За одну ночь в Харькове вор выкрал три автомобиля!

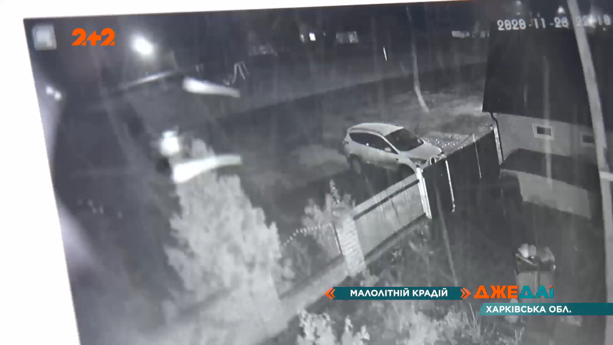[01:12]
Усе побачили на записі з камер.
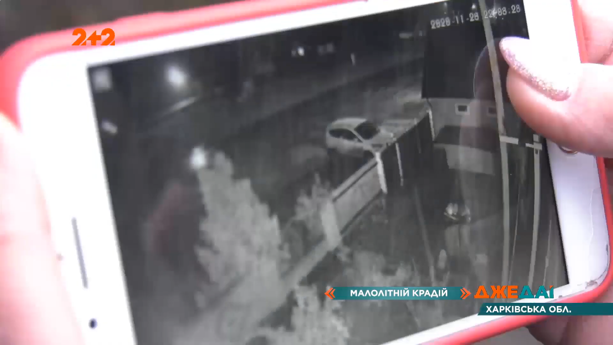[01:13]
І пішов ото він у двір по машину. І зараз ось видно буде, як він поїде машина, буде їхати по дорозі, ні свята, нічого немає.